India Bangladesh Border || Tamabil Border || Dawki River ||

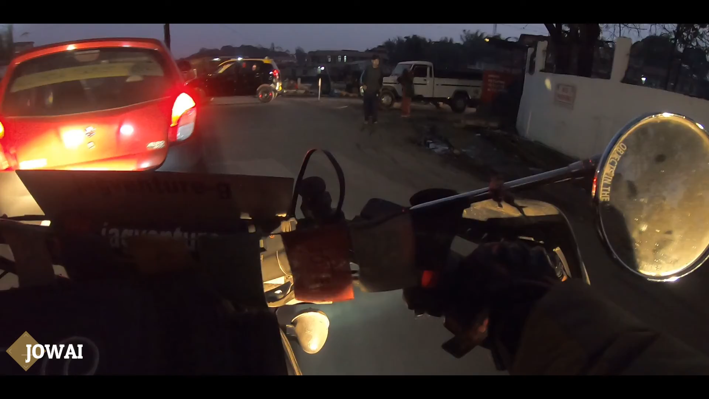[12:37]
और 5:30 बजे अभी खाली, तो अंधेरा देखिए आप कितना हुआ है।
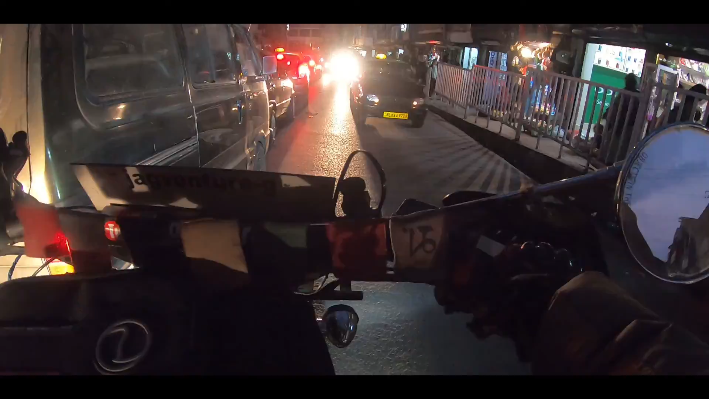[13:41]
सिलचर हाईवे 165 है यहाँ से,
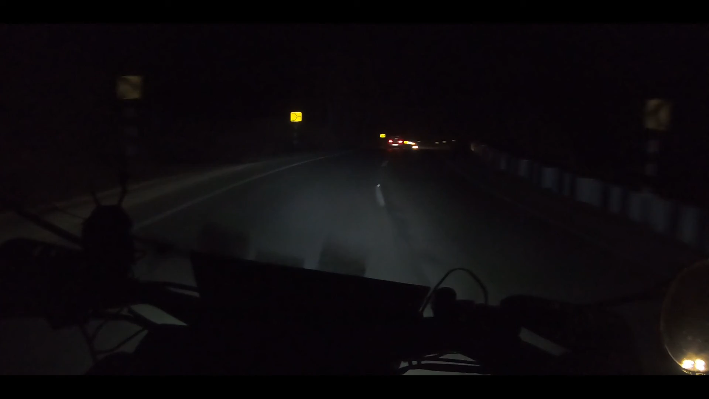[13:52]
और जोवाई तक आने तक मेरे मन में दुविधा थी कि जोवाई में मैं रुक जाऊँ क्या, आगे रोड अच्छा रहेगा नहीं रहेगा, कुछ मालूम नहीं था। लेकिन ये तो नेशनल हाईवे नंबर 6 लग गया, बहुत बढ़िया। तो अभी बजे 6:15, तो अंधेरा देखिए आप कितना है।
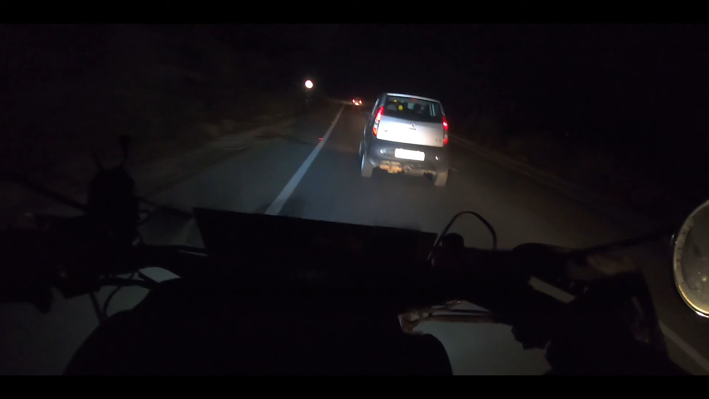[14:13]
तो लगभग अभी 1.5 घंटा और गाड़ी चलाएंगे और रेस्ट करेंगे, देखते हैं कितना किलोमीटर कवर करते हैं आज।